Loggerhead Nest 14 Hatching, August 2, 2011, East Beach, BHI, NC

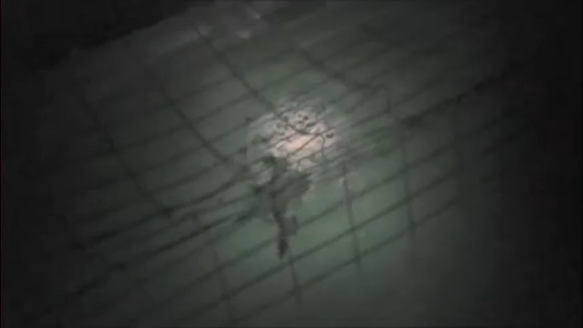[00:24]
Mac, you counting? Yep. Okay. There's one down. Yeah. You tell me when to do.
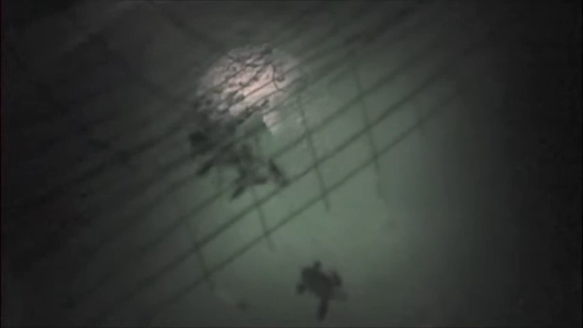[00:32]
Okay, well, what are you supposed to do? Oh my God, she's gonna make sure they don't. Oh, Jenny, my God! Okay, Mac, make sure Megan can see, baby.
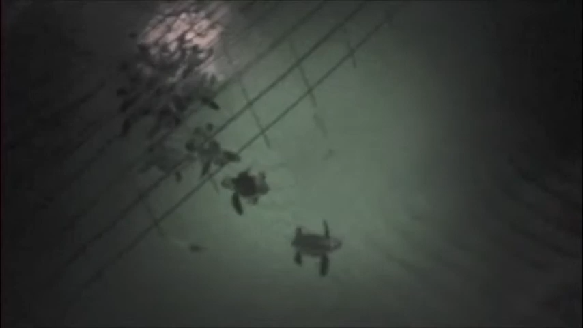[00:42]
One, two, four. I want to get one, don't you? Oh, they're gonna.
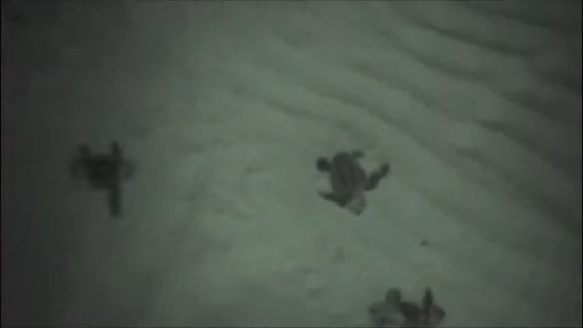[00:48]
I want to get one. Good. I'm going to keep a very close. Look at Olivia.